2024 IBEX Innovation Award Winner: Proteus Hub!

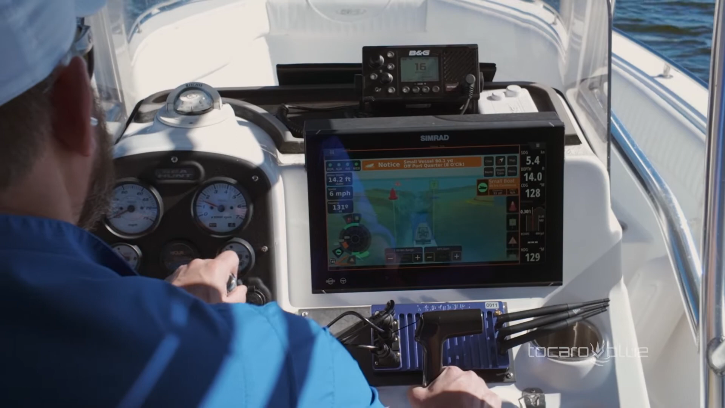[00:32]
When you're out on the water, your priorities are to have fun and stay safe.
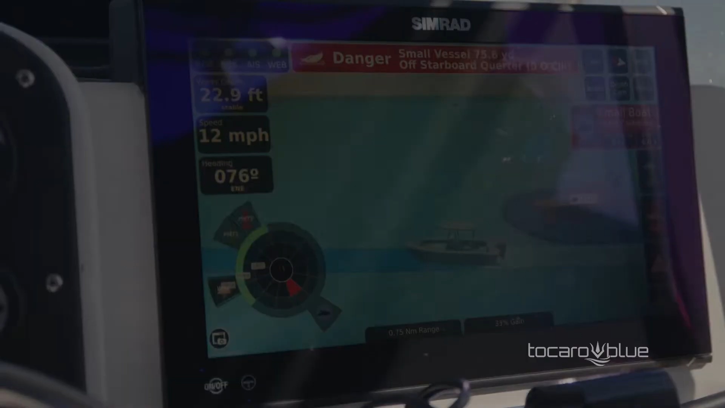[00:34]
That's why the Proteus Hub offers radar vision.
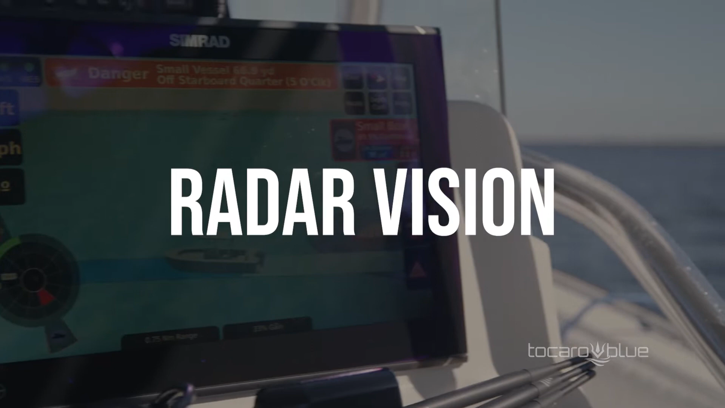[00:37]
Using hundreds of hours of collected radar data and countless potential collision scenarios,
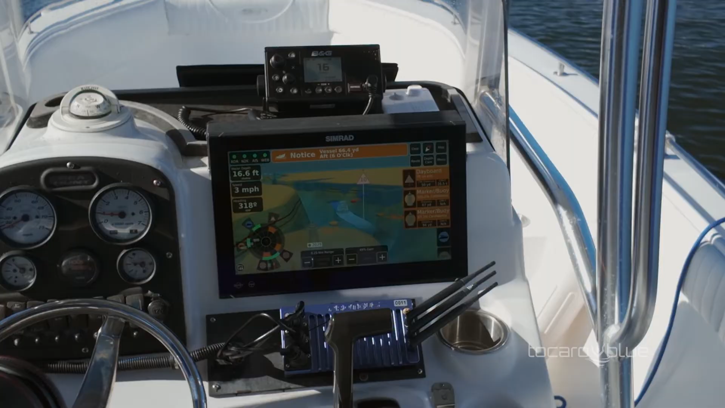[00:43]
Proteus can show you what your radar sees with more precision and detail than ever.
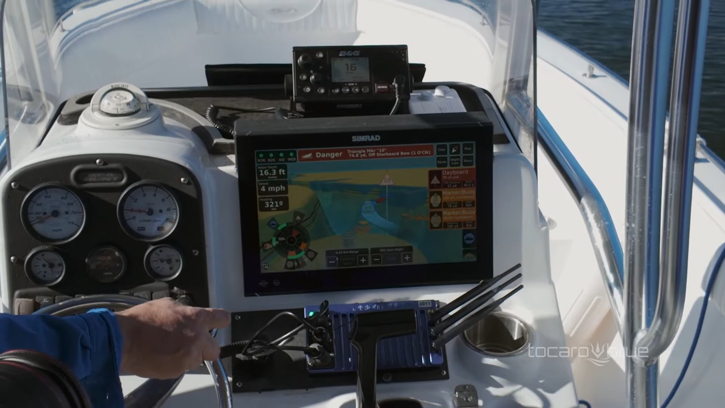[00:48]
Receive real-time alerts on your MFD for enhanced situational awareness at the helm.
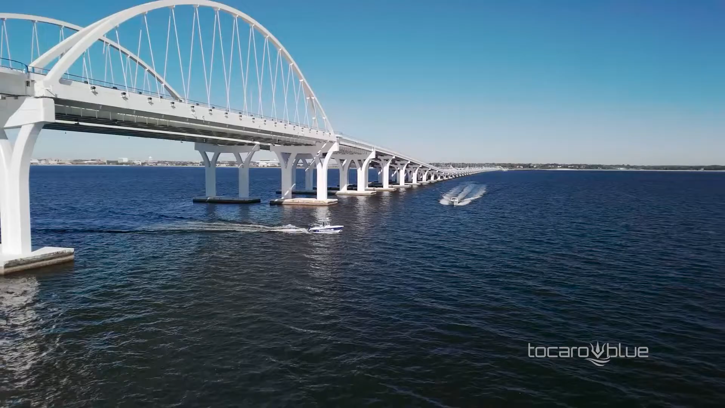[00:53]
Proteus leverages your radar to give you the information you need when you need it.
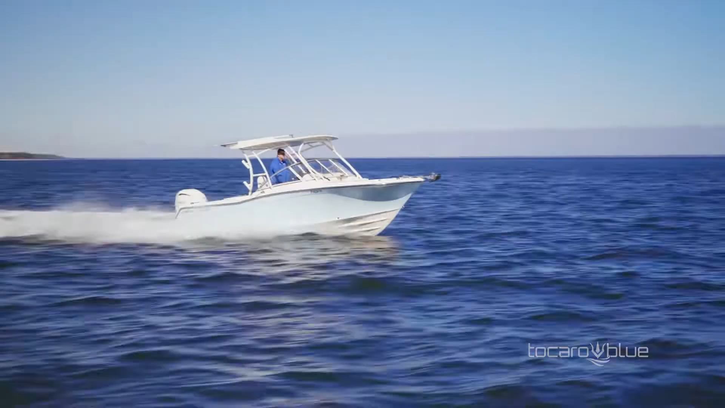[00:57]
On multi-function displays that offer an HDMI input, Proteus displays charts, depths,
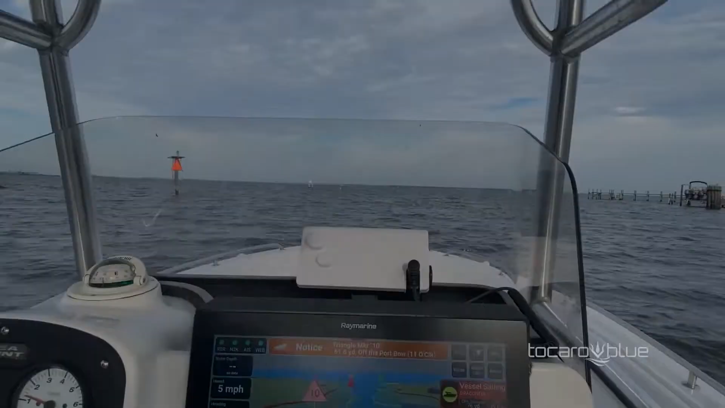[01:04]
buoys and markers and radar detections with an intuitive 3D display.